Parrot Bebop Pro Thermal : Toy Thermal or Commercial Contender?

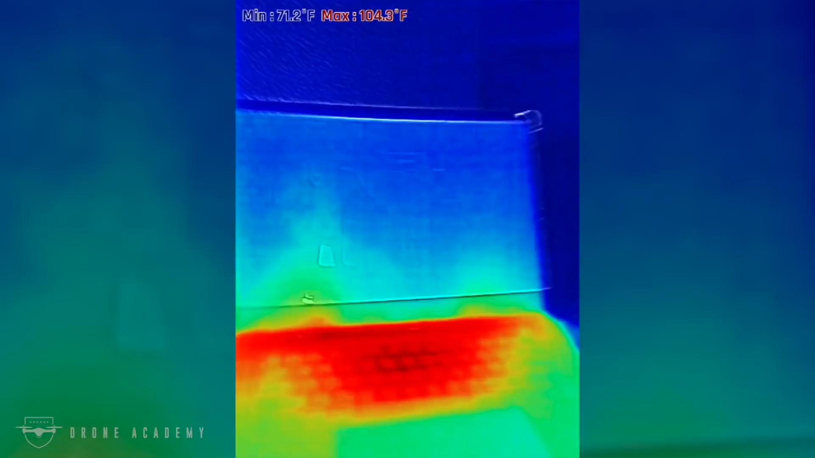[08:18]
On screen: max 104.3°F, min 71.2°F
Now, remember, as we're looking at this, the resolution for this imager is 160x120,
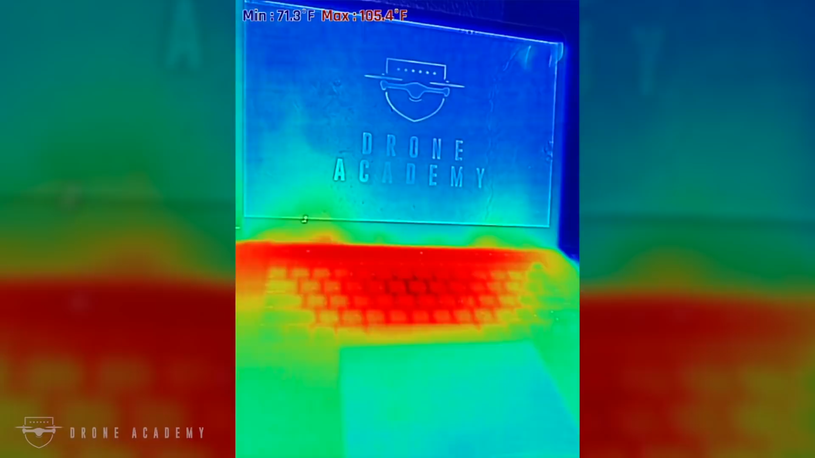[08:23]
On screen: min 71.3°F
which is on the low end when you compare it to systems like the XT or the XT2, that are looking at 640x512 for the thermal resolution.
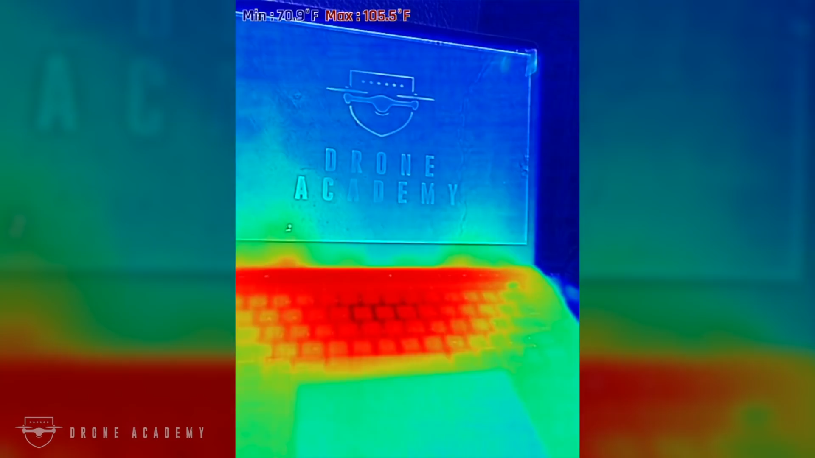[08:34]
On screen: max 105.5°F, min 70.9°F
So for high-end industrial applications and thermography, those are going to be the go-to sensors.
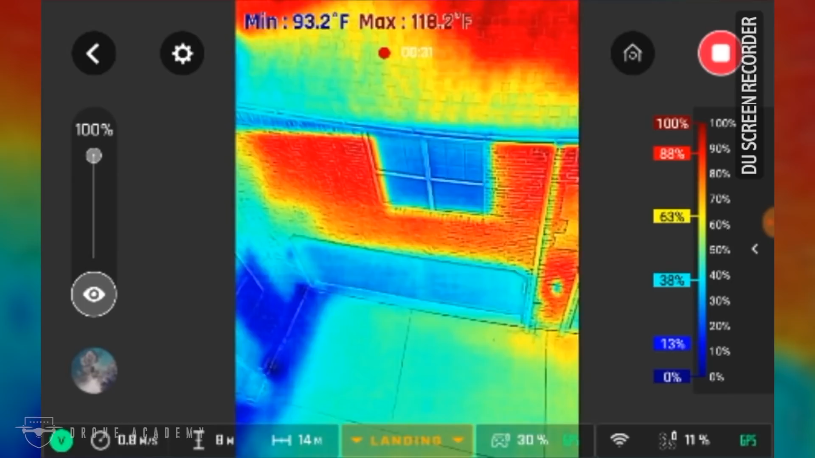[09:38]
On screen: min 93.2°F
There's a simple button you push to turn the aircraft around, and this is what you get.
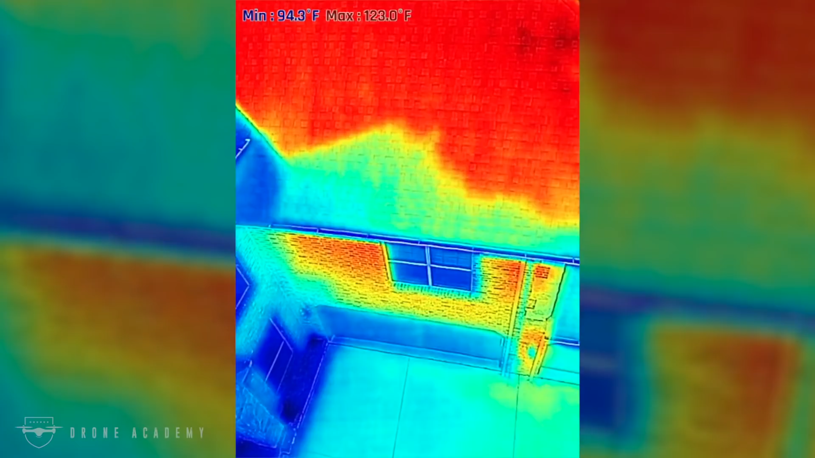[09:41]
On screen: min 94.3°F
You can see here it gives you a minimum and a maximum temperature there at the top and the color gradient associated with it.
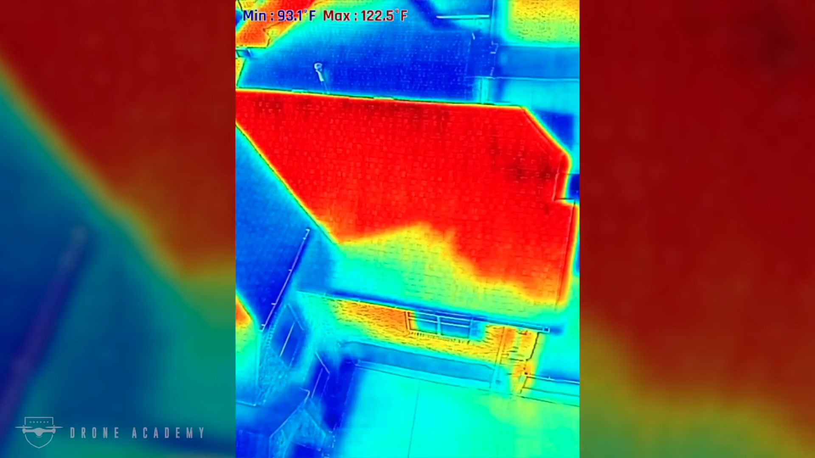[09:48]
On screen: max 122.5°F, min 93.1°F
You can see that jittering in the thermal imager.
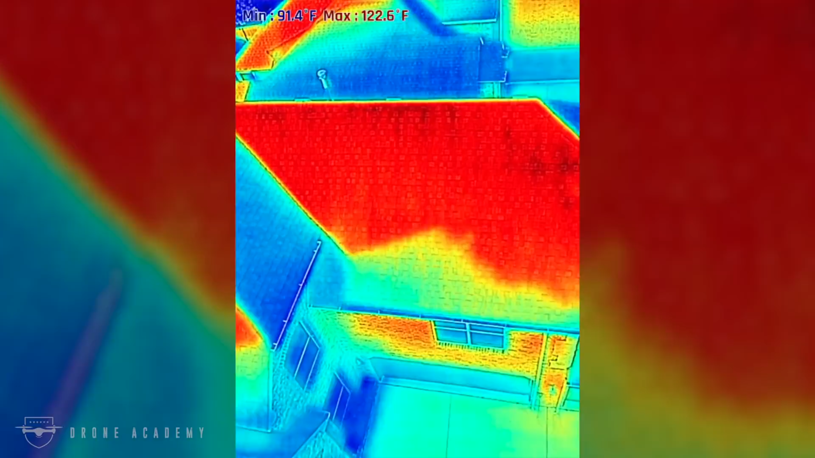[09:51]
On screen: max 122.6°F, min 91.4°F
That's due to the fact that this is not a gimbal-stabilized camera. So whatever the aircraft is doing, that's what your thermal camera's going to do. And that can cause a problem for people who live in areas like me that are generally pretty windy, but it may not be a deal breaker for everyone.
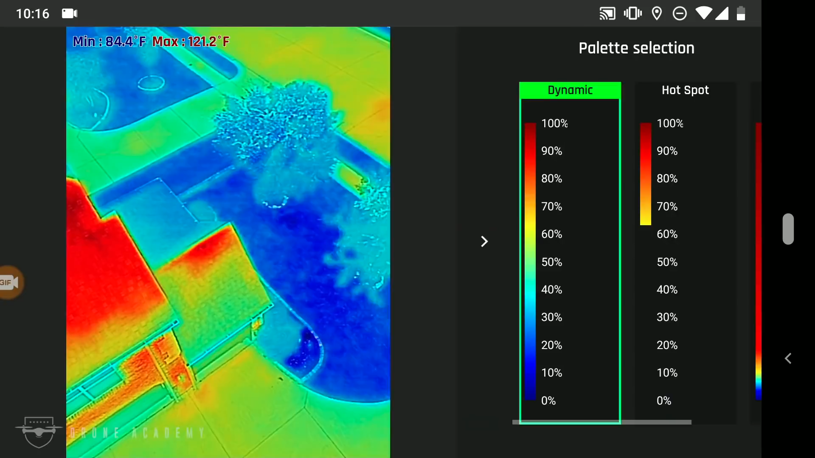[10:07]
On screen: max 121.2°F, min 84.4°F
And honestly, even for me, it was a little bouncy, but it was still usable in most cases.
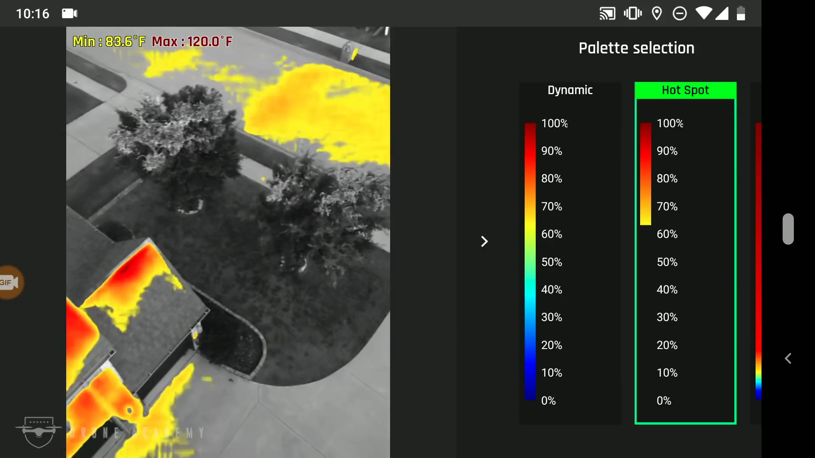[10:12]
On screen: max 120.0°F, min 83.6°F
Now, the system has three different selections, standard, hotspot, and dynamic. Now, for me, on this day, it was so hot outside that standard did almost nothing.
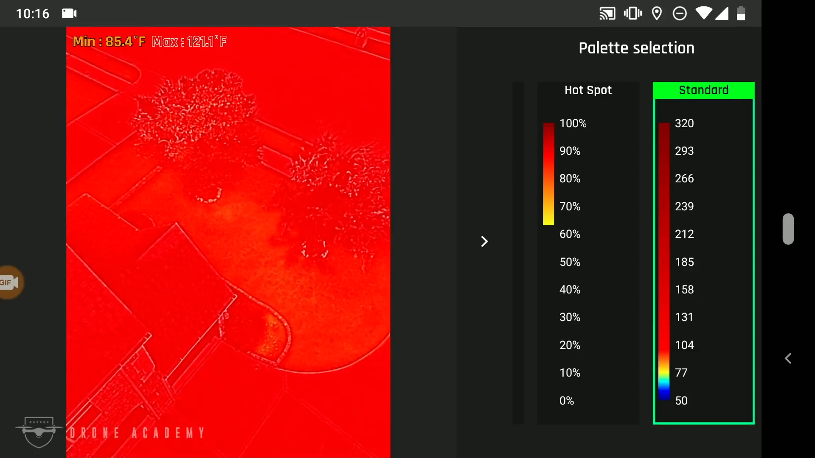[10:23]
On screen: max 121.1°F, min 85.4°F
For me, dynamic is the representation of choice since it calibrates itself based on the ambient temperature and registers the variance in temperature between different items.
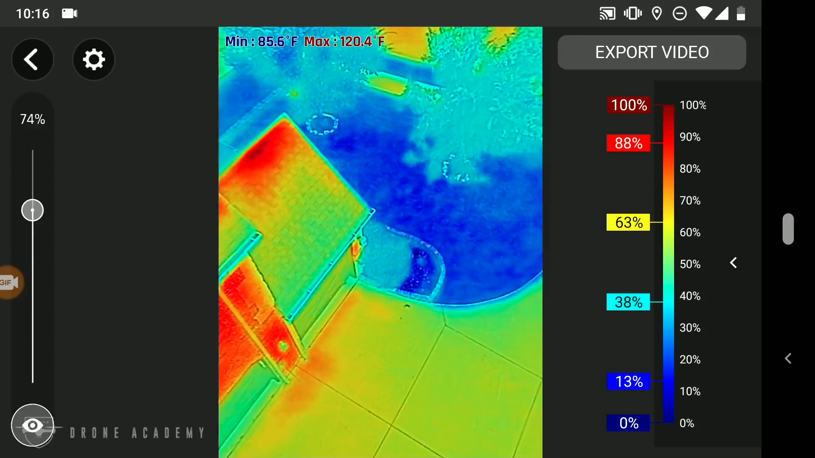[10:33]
On screen: max 120.4°F, min 85.6°F
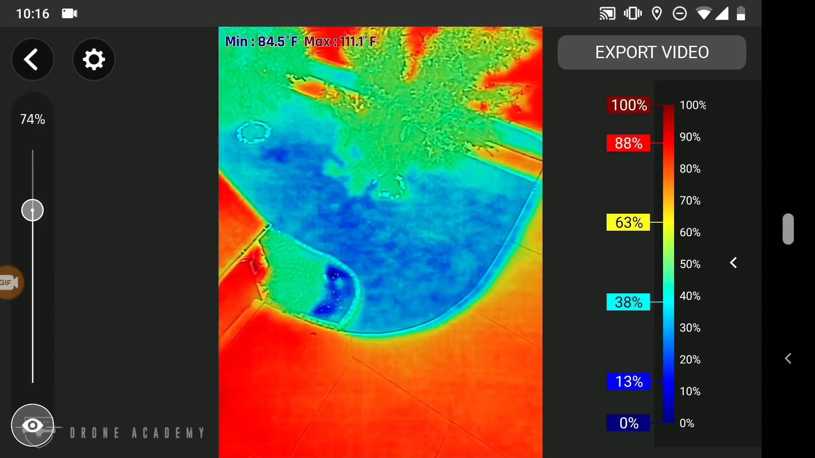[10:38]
On screen: max 111.1°F, min 84.5°F
Now, hotspot can do something similar, but in my opinion, dynamic gives you the best overall image.
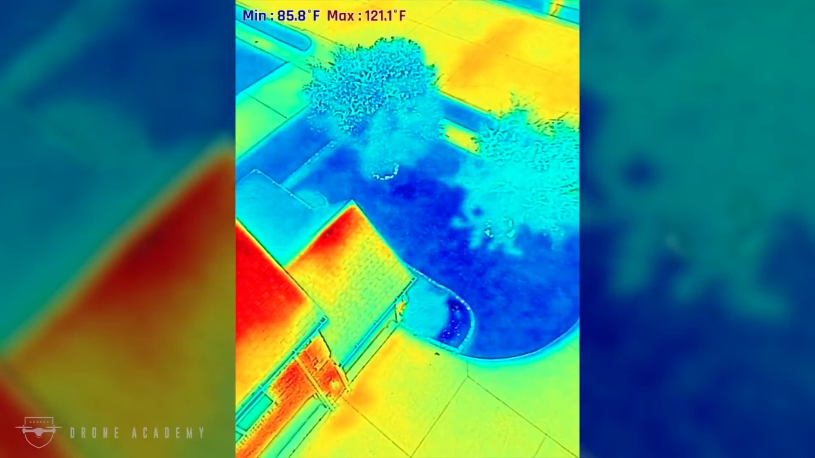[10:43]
On screen: max 121.1°F, min 85.8°F
But before we take this inside to do some tests, I wanted to show a cool other little thing in the app that when you pause the video on playback, you can actually press anywhere on the screen to find out what temperature it was reading in that location.
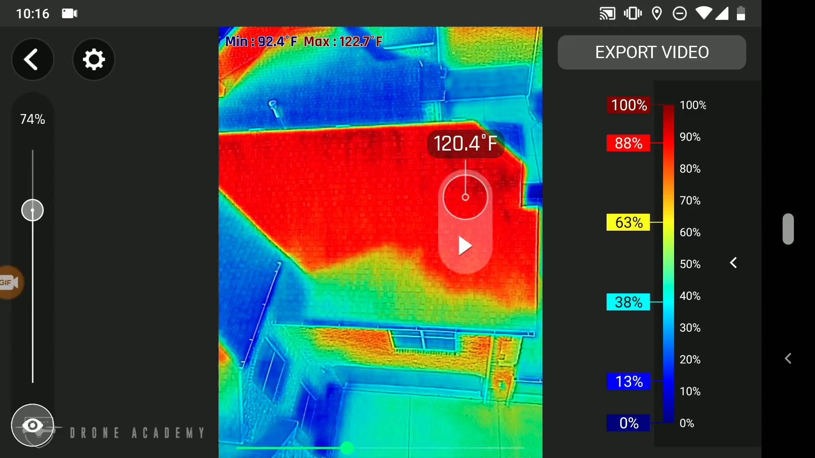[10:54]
On screen: spot 120.4°F, max 122.7°F, min 92.4°F
And that is saved in the data file. So you can go back and check those different things out at a later date after you've recorded the information. It's kind of a neat little tool.
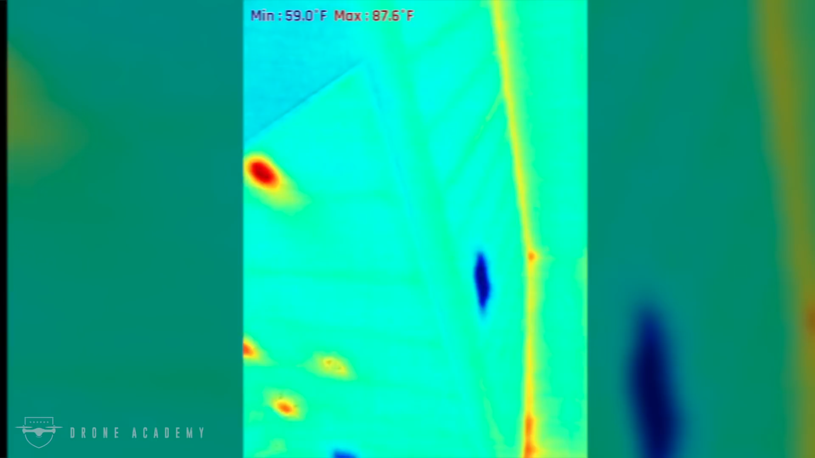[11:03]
On screen: max 87.6°F, min 59.0°F
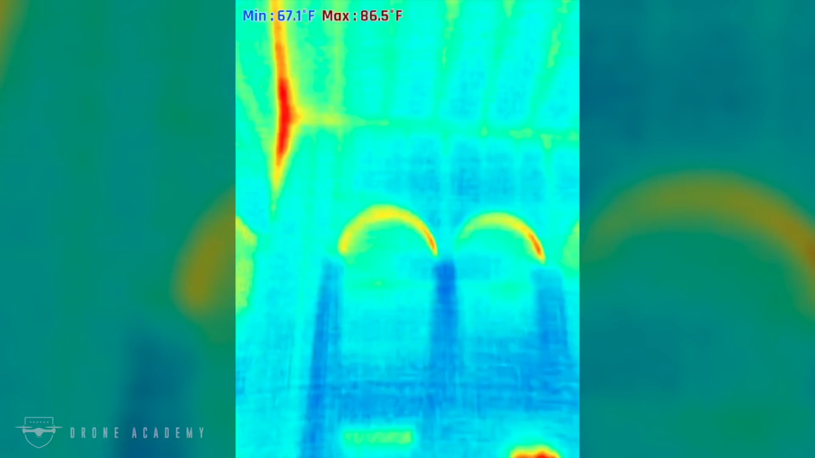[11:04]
On screen: max 86.5°F, min 67.1°F
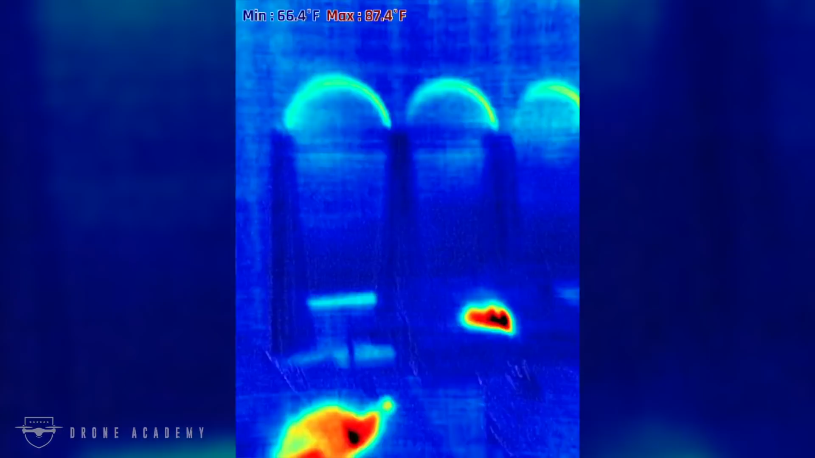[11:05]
On screen: max 87.4°F, min 66.4°F
Thermal cameras tend to do well when there is a high variance in temperature.
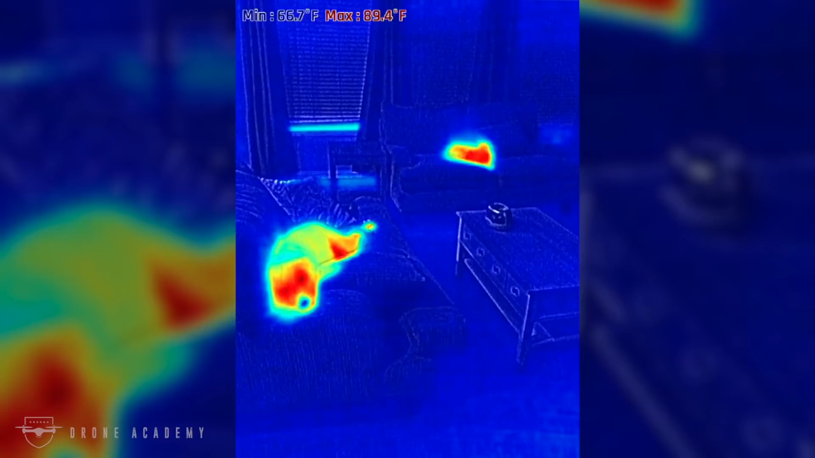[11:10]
On screen: max 89.4°F
So let's take it back inside where you can see my lazy dogs laying on the couch, even though they're not supposed to be.